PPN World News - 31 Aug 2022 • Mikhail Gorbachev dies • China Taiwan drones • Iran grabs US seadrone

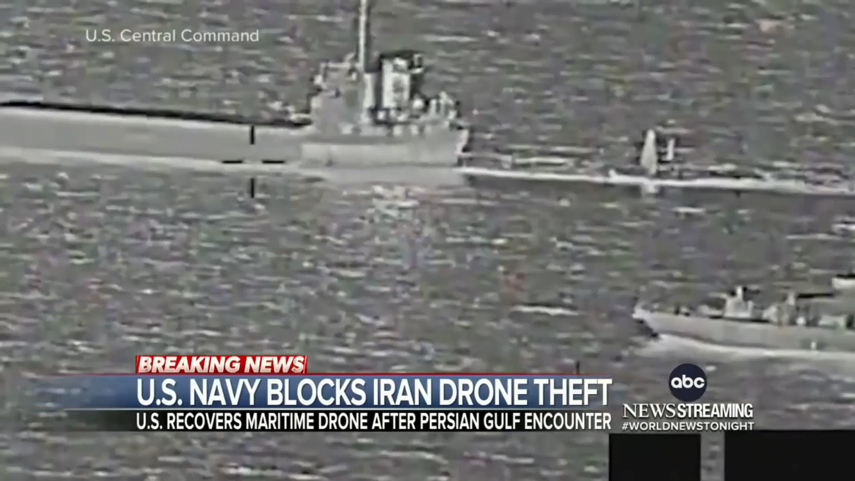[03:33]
was operating nearby and quickly moved in, approaching the Iranian ship, nearly pulling up alongside it. The standoff lasted hours until the Iranians finally disconnected the towline,